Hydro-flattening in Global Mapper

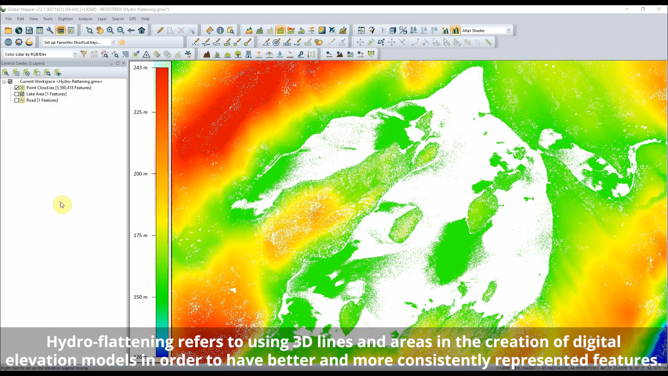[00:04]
Hydro Flattening in Global Mapper Hydro Flattening refers to using 3D lines and areas in the creation of digital elevation models in order to have better and more consistently represented features.
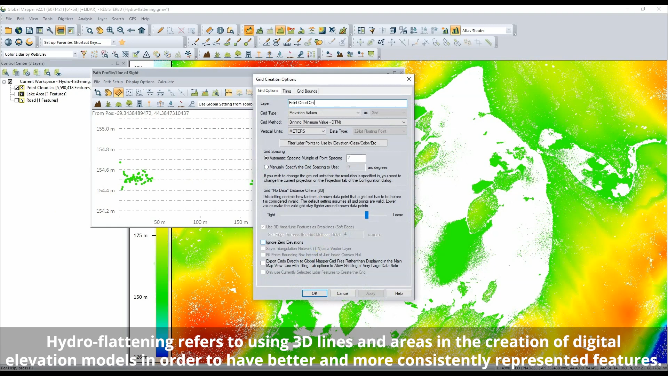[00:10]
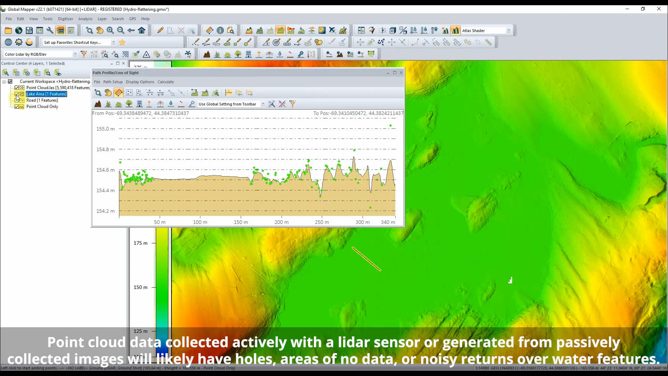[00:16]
Point Cloud data alone typically contains low noise and gaps in data for water covered areas, so Hydro Flattening is commonly used for bodies of water.
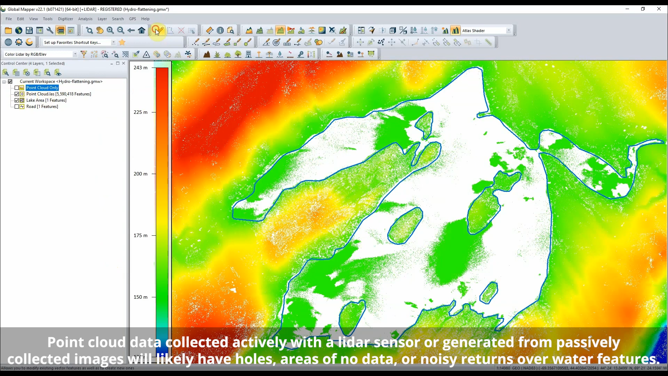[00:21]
Adding a single elevation as an attribute to an area feature representing a lake allows that feature to be used to flatten the lake to an even elevation.
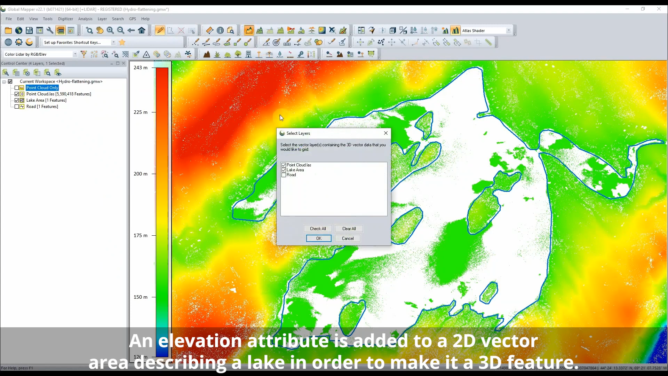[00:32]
When creating the Terrain Grid in Global Mapper,
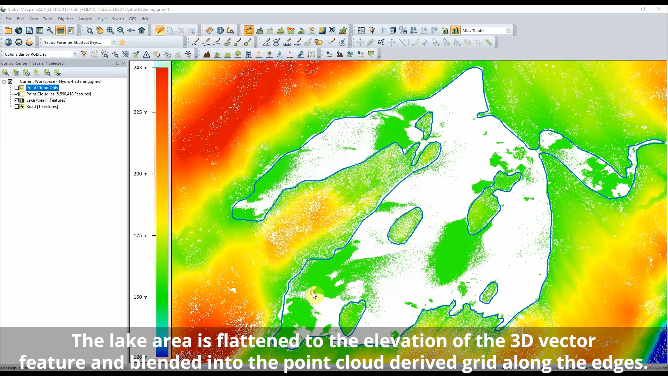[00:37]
check the box to use 3D lines and area features as brake lines in order to Hydro Flatten the lake.
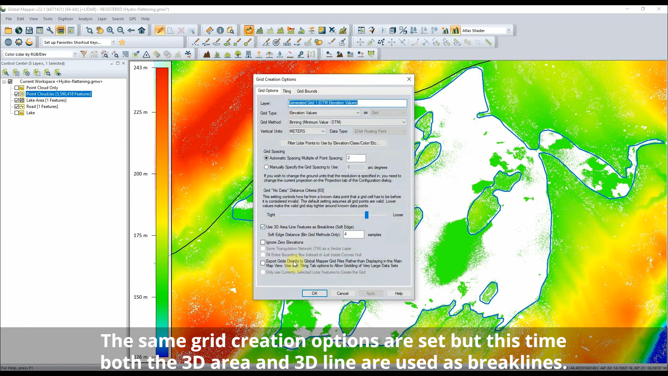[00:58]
but this time both the 3D area and 3D line are used as brake lines.
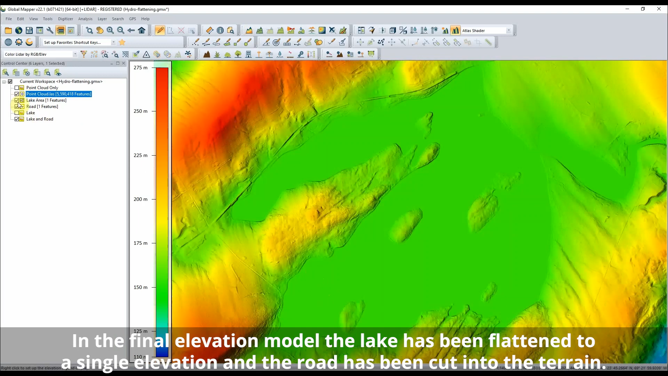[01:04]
The resulting Hydro Flattened Terrain model better describes the road and lake features in this area.